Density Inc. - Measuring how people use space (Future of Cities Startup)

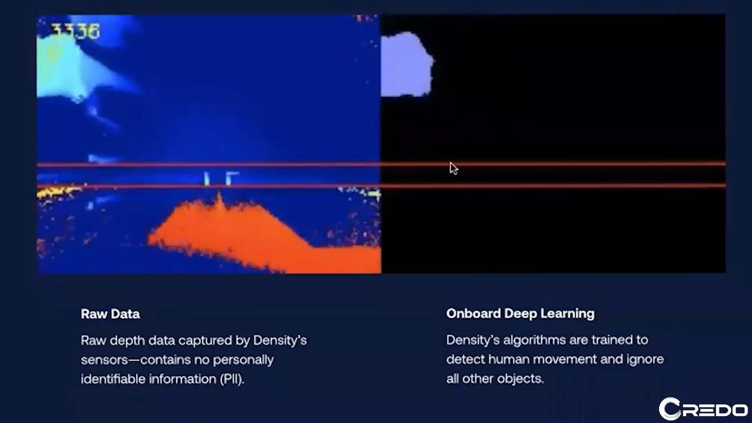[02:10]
The entry sensor, placed at doorways, uses computer vision and captures depth data to count people as they move through choke points in a building.
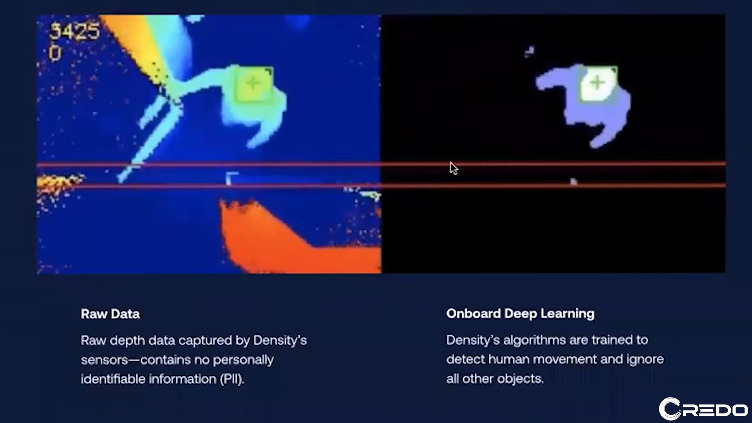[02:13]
It's a cool technology, but the open area sensor takes it to a whole new level.
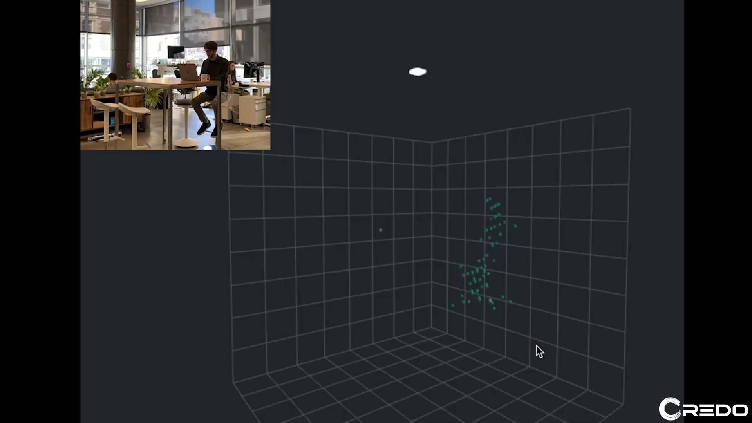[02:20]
It uses an internally built radar technology to measure people in unbounded space.
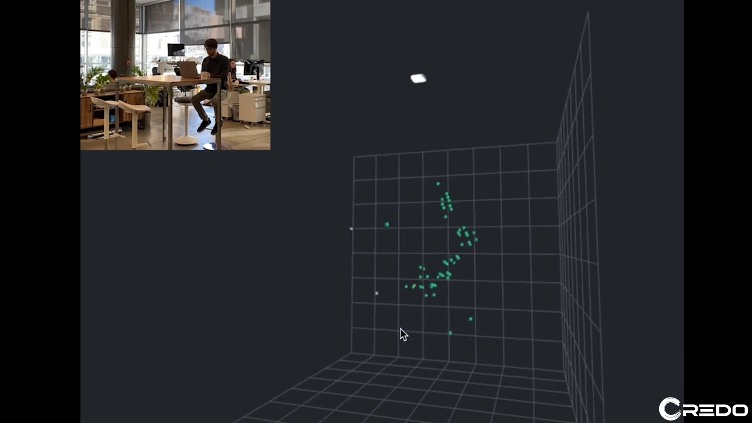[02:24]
See those people up top while the radar sensor below is registering their movements as flickering dots in 3D space.